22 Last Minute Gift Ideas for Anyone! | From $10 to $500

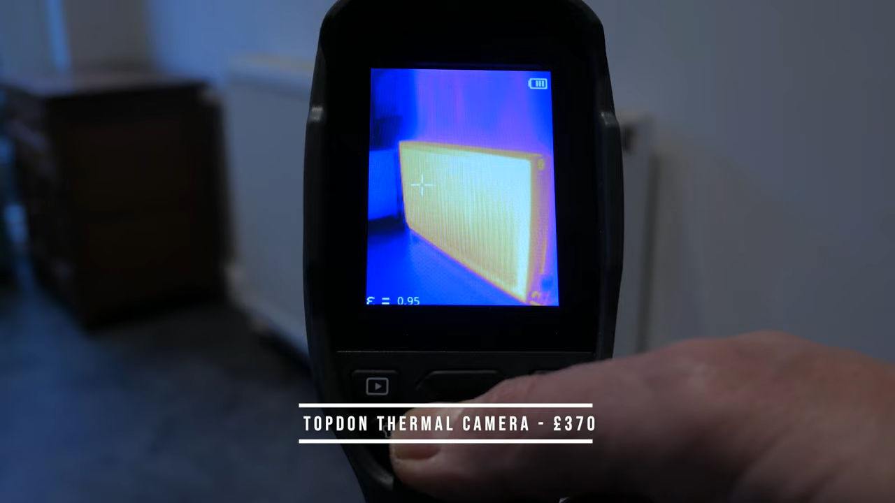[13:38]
The Topdon TC005 is a thermal imaging camera that I find new uses for all the time.
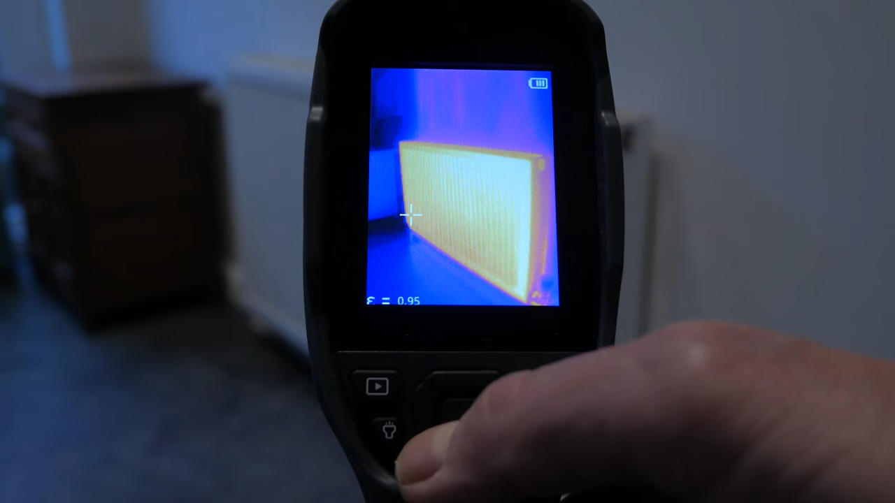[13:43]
Just recently for balancing all the radiators after a boiler issue.
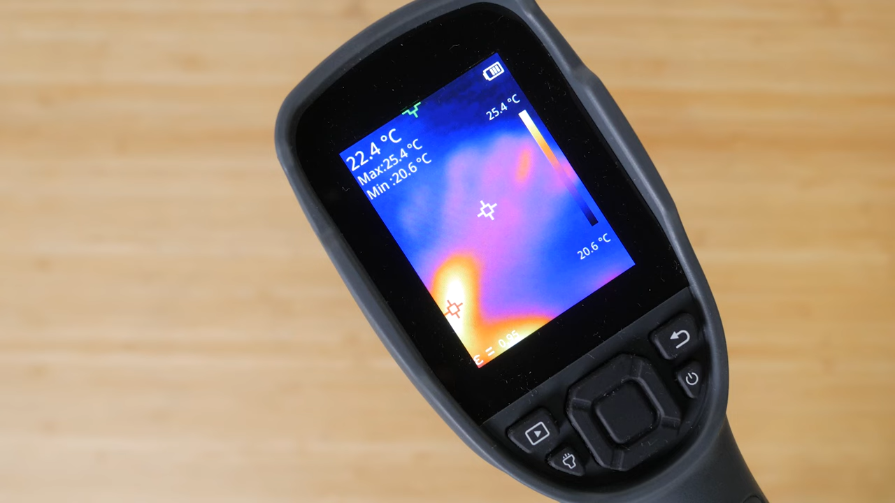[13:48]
On screen: spot 22.4°C, max 25.4°C, min 20.6°C, scale top 25.4°C, scale bottom 20.6°C
But you can use it around your house to check for damp patches, diagnose electrical faults even to check your pizza oven is up to temperature.
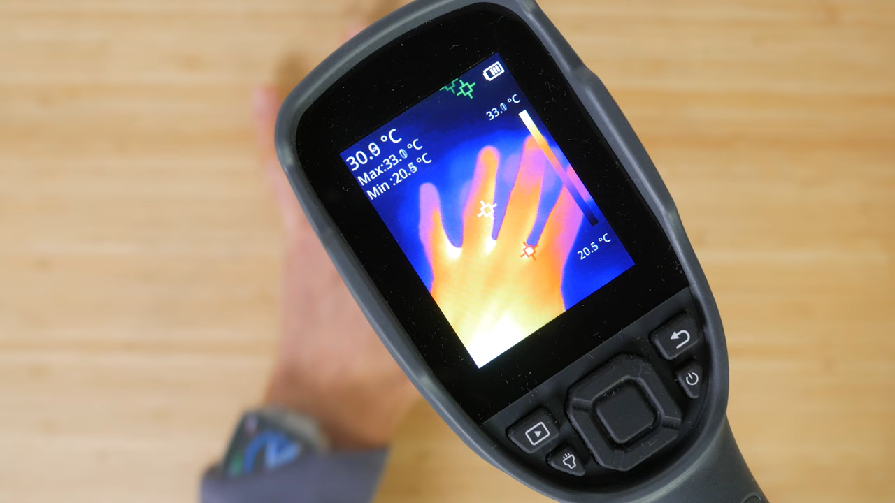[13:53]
On screen: spot 30.9°C, scale bottom 20.5°C
Thermal cameras have very low resolution compared to visible light cameras
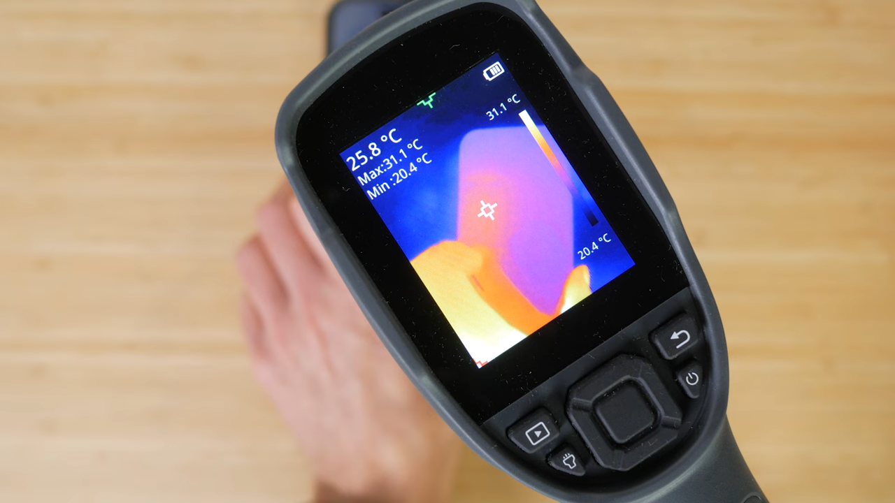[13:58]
On screen: spot 25.8°C, max 31.1°C, min 20.4°C, scale top 31.1°C, scale bottom 20.4°C
but the 256x192 resolution of this camera is actually very impressive for its price.
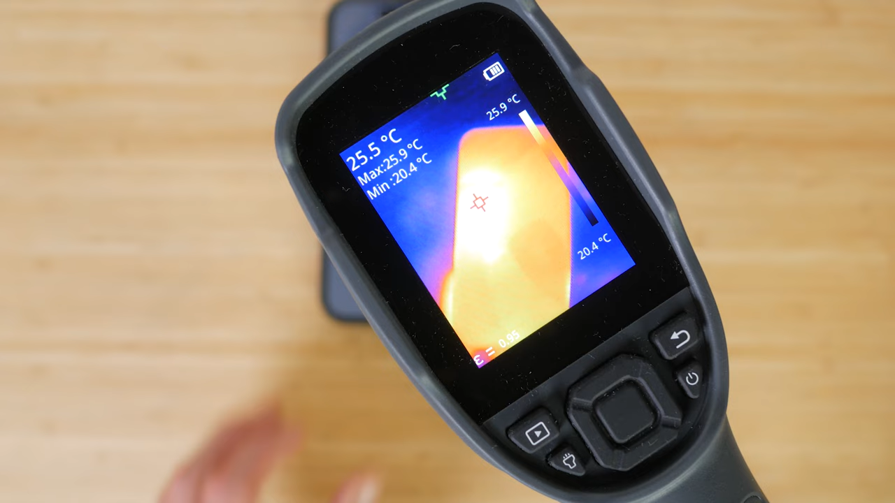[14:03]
On screen: spot 25.5°C, max 25.9°C, min 20.4°C, scale top 25.9°C, scale bottom 20.4°C
There's enough resolution to see even small variations in temperature.
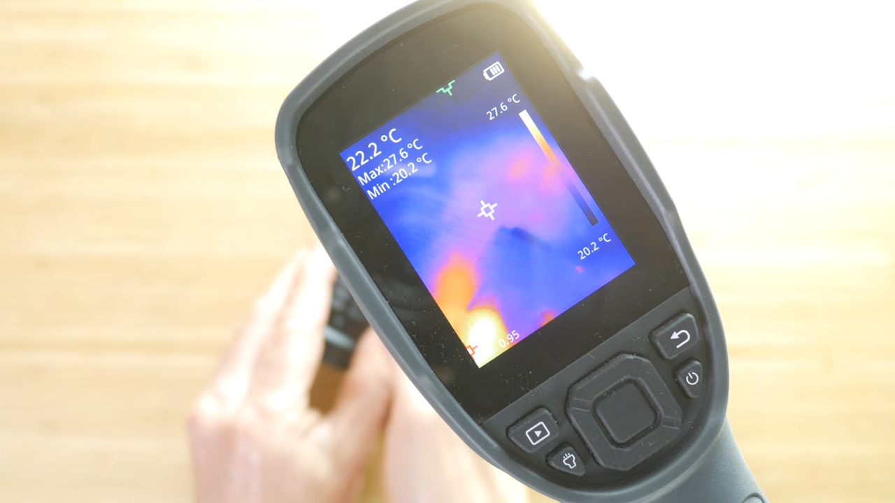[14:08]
On screen: spot 22.2°C, max 27.6°C, min 20.2°C, scale top 27.6°C, scale bottom 20.2°C
And there's a built in visible camera too which can be merged with the thermal image to enhance detail further. You can even connect it to your computer with a supplied USB-C cable for some quite advanced analysis if you want. I've owned two FLIR thermal cameras that connect to my phone but this is far better and comparable in price. And I much prefer having a standalone unit that doesn't rely on my phone. It's more robust too. My only real criticism is its slow boot time.